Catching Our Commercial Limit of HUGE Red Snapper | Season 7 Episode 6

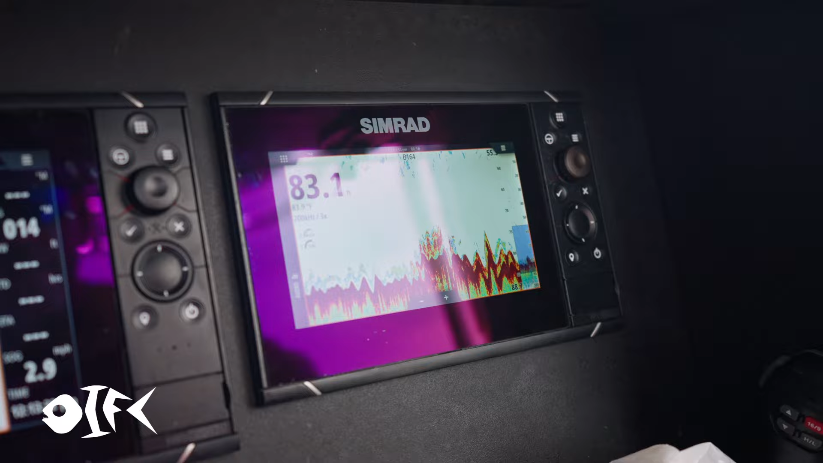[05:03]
You can see the depth there, water temperature 84. This is what we're looking at. This is the red is the bottom.
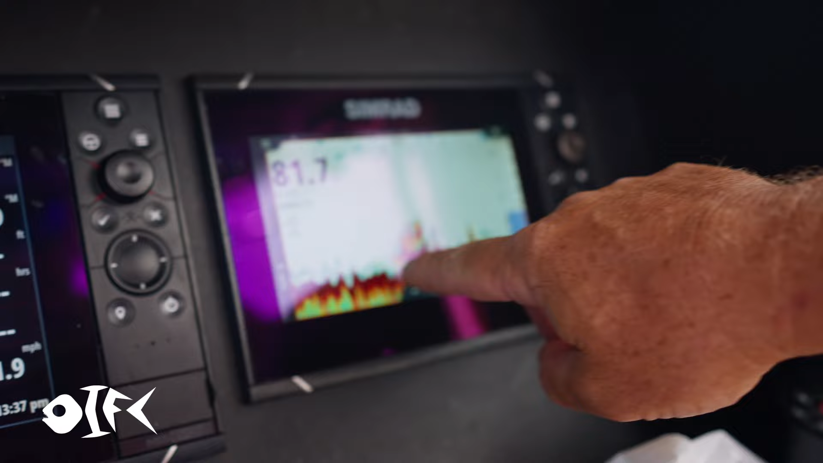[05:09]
That is a ledge right there. You can see fish on both sides, so that's about a 4 to 5 foot ledge.
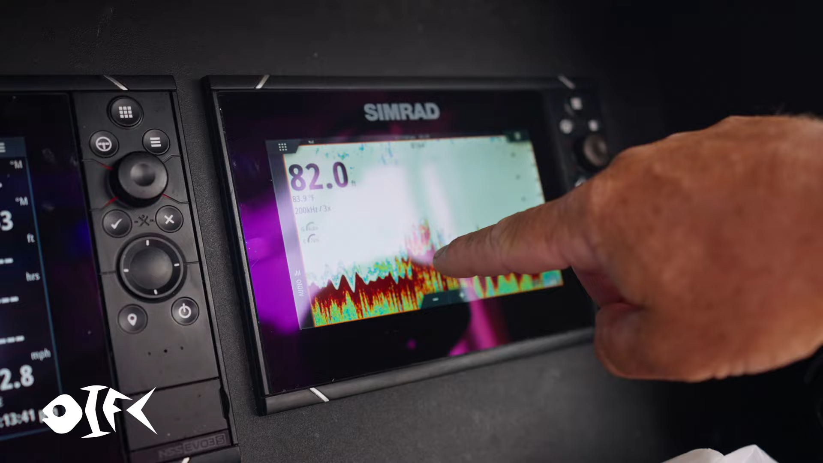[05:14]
So we're gonna try to position ourselves right on top of that thing.